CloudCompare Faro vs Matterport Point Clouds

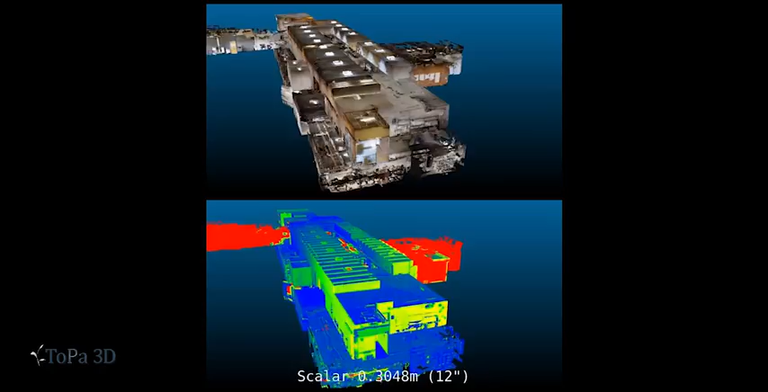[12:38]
We are really questioning what the Matterport is doing in the alignment process.
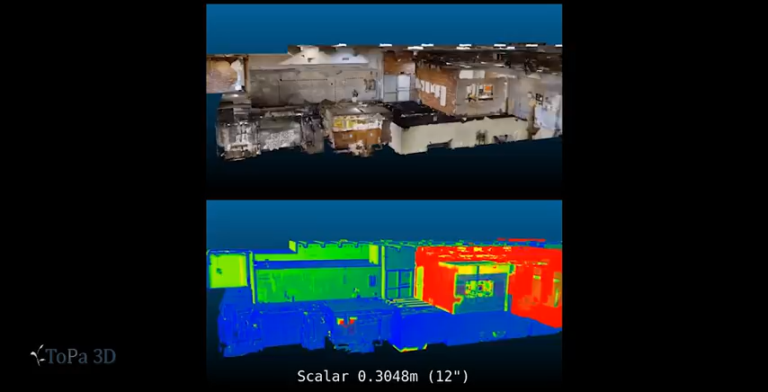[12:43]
Alignment of the Matterport scans are algorithmic so they're done in the cloud we don't have any control of those.
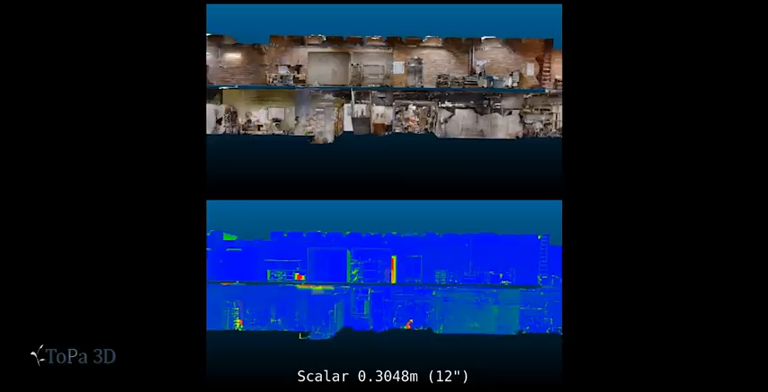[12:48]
So we just have to take this with a grain of salt and say that sometimes I think the Matterport is going to register very closely and sometimes
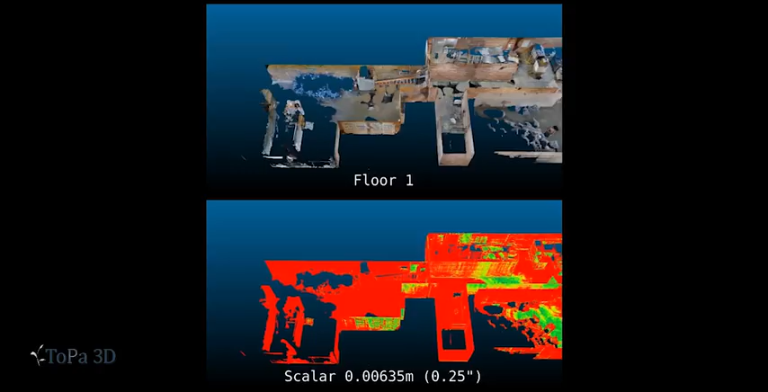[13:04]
This next animation is showing the RGB values of floor one with the Matterport scans and the scalar values
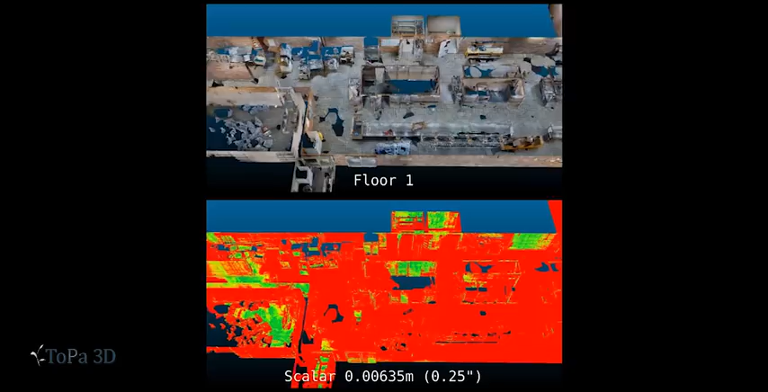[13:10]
at a quarter inch with the Farrow and Matterport scans superimposed upon one another.
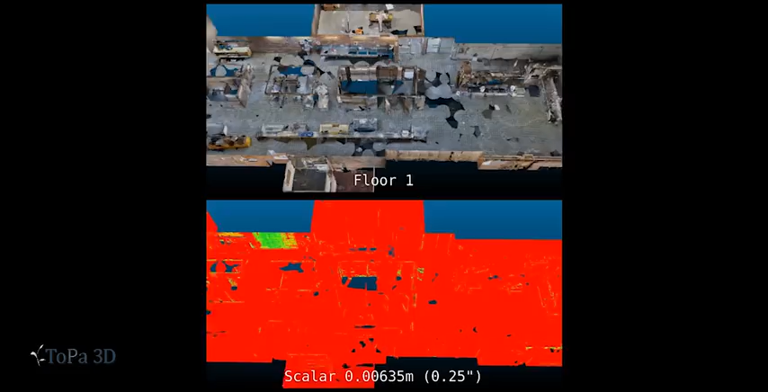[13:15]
And you can see here that at this level we have a lot of red but we still have correlation.
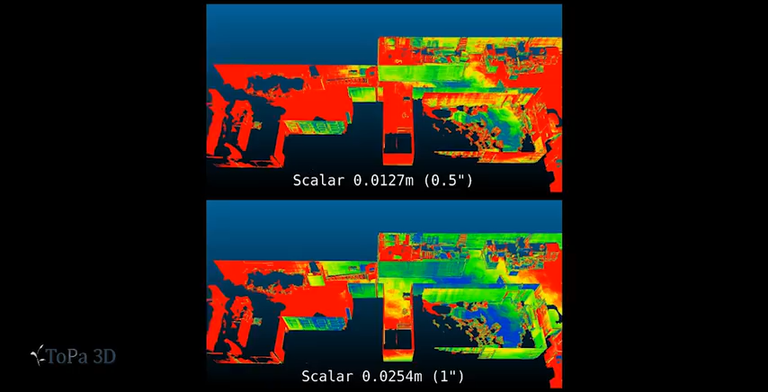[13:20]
This particular view at half inch and one inch is getting kind of interesting.
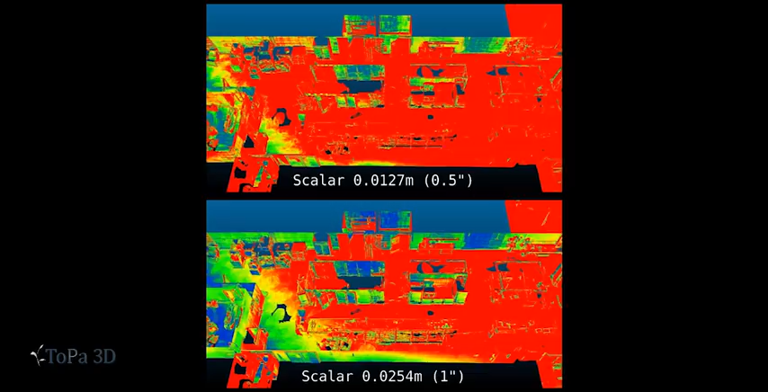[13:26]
I'm paying attention to the walls and I'm not seeing a lot of correlation as we go down the length of the building but I do see some on the floor.
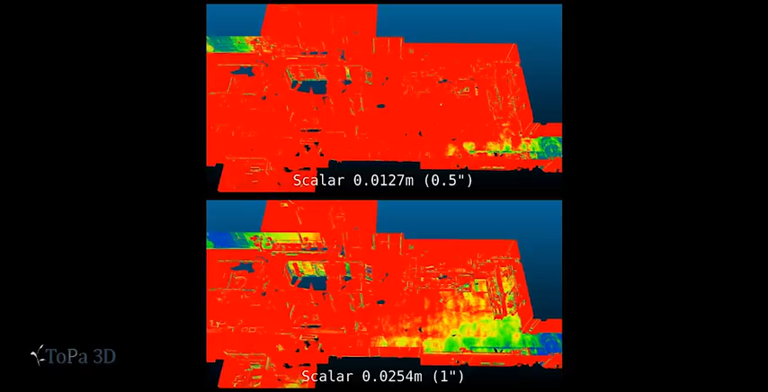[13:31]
At the two and three inch level it's getting kind of interesting.
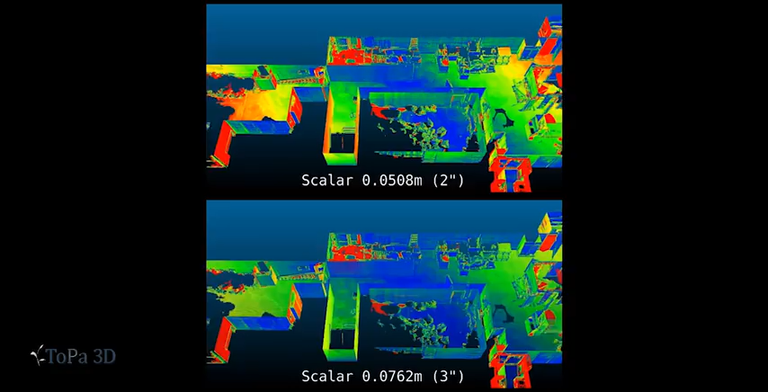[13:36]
We're not seeing wall correlations on the far end of the building on the right side of this animation and that may be because
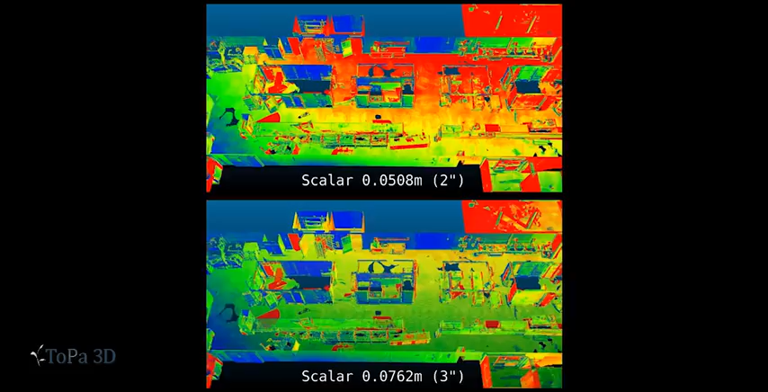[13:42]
it was dark there and also because it's highly reflective there on the walls. It's all sort of ceramic tile. As the animation begins here at the six and twelve inch you'll see reds,
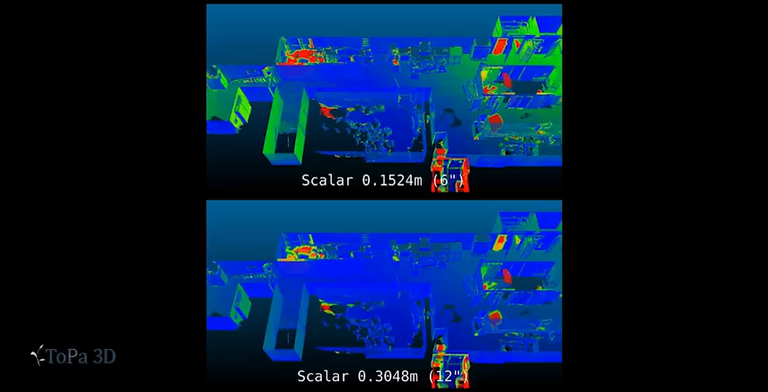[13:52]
yellows, and greens because that was outdoors so the scanner wasn't having as high a performance.
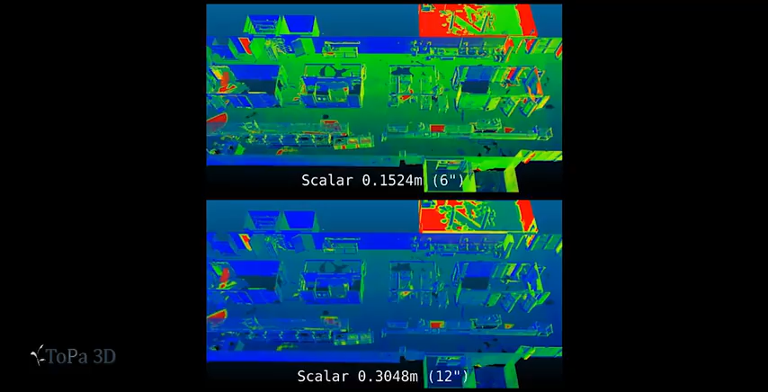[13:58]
And on the right side of this animation we see a lot of red which could be a misregistration
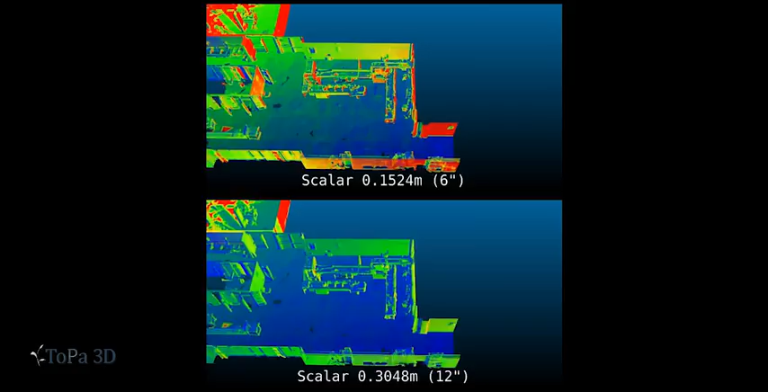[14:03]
on the Matterport
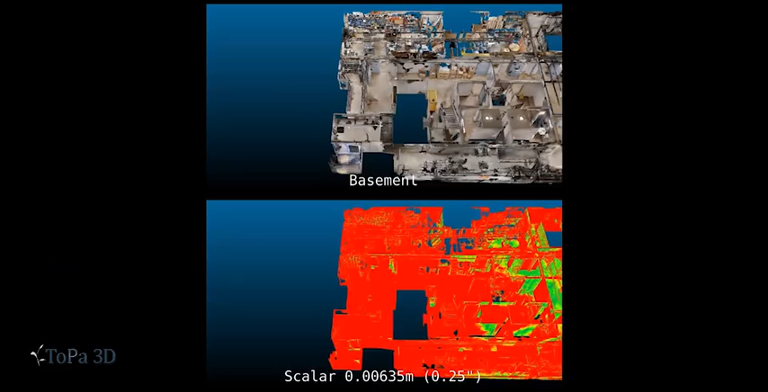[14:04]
end or it could be the reflectivity or darkness of that area.
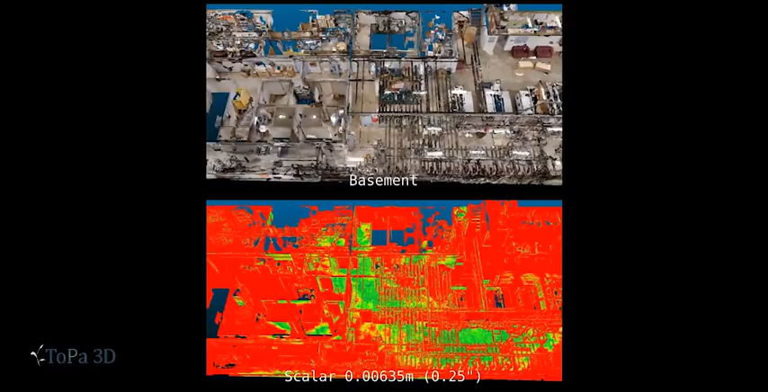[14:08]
As we start looking at the scalar view of the basement level at a quarter inch accuracy what we're seeing here
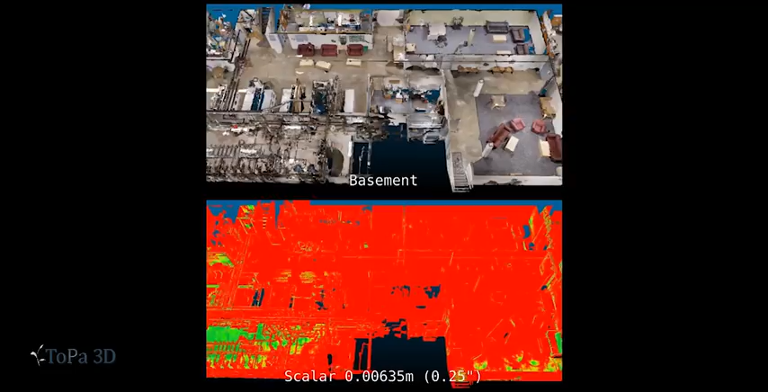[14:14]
is very little correlation just some green and yellows and a lot of red. This could be because as we connected the two floors we had to go down some stairwells and we don't know just how well Matterport performs in these sort of circumstances because we don't have registration information. So it is best and my recommendation that if you're going to do any kind of accuracy between two floors that you scan the two floors as independents
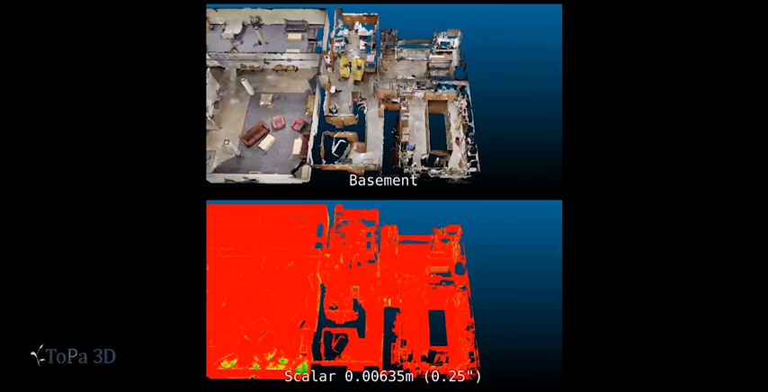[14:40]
unless you have a lot of ways to tie those two floors together with multiple stairwells.
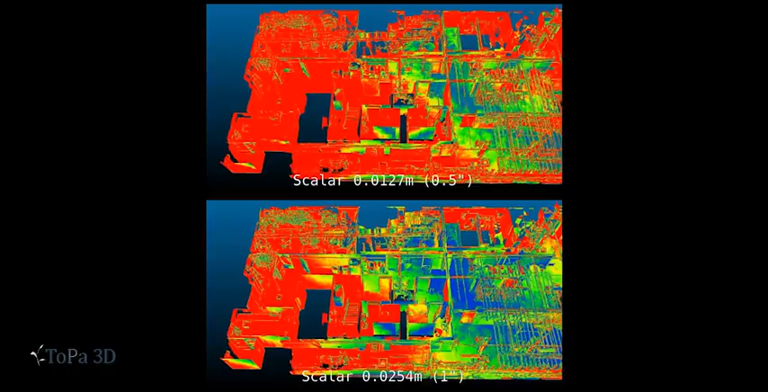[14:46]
Looking at the half inch and one inch scalar views it's actually kind of encouraging to see that we still have
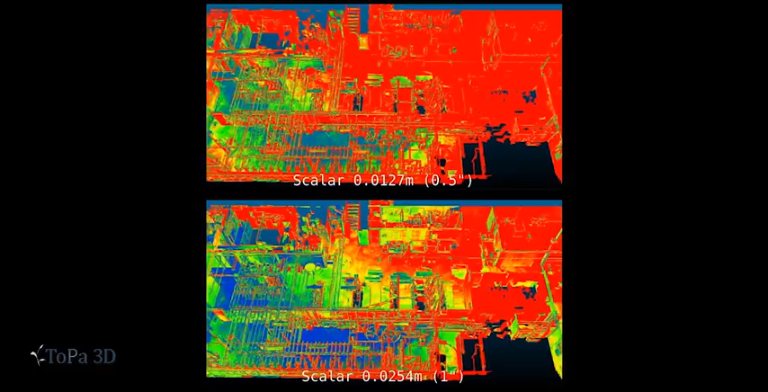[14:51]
blue in areas where there was a lot of piping and features that really needed to correlate.
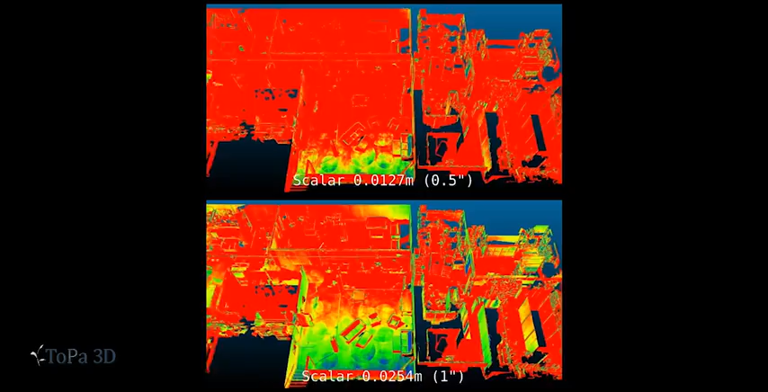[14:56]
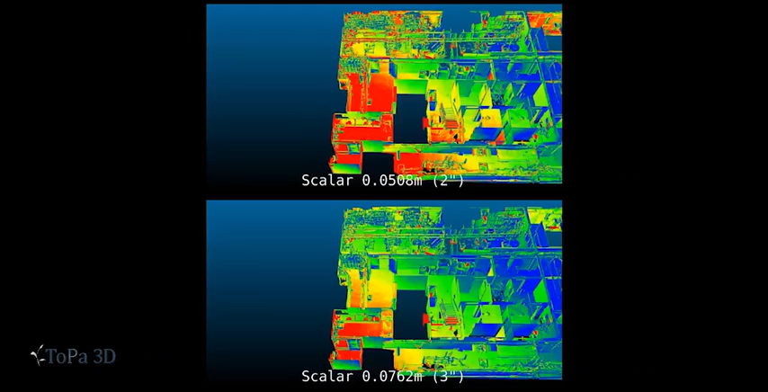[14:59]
The problem we are having though is that we don't know just where the Matterport point cloud is sitting in relation to the ferro point cloud precisely. It looks like the Matterport point cloud might be a little high that could be because of the registration between the top floor and the bottom floor in the Matterport but we do see correlations here at these low tolerances which is really great news and so again this conclusion